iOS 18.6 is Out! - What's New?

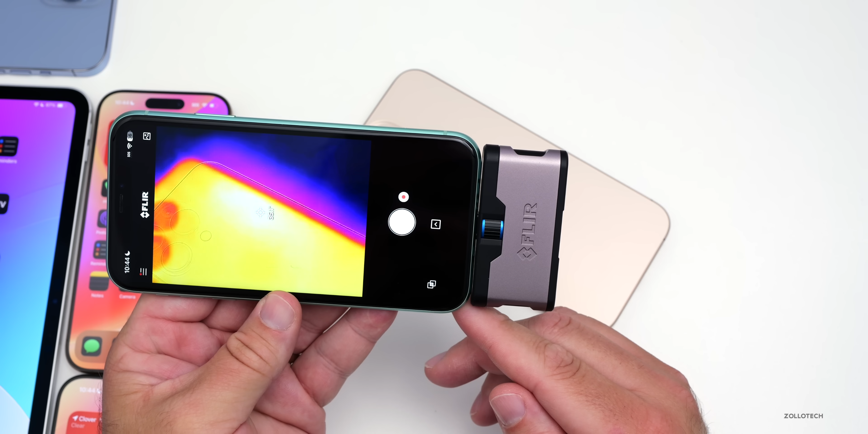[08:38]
degrees celsius since i've had the phone in my hand which is quite warm as well it's actually well within range of what you would expect it's not getting so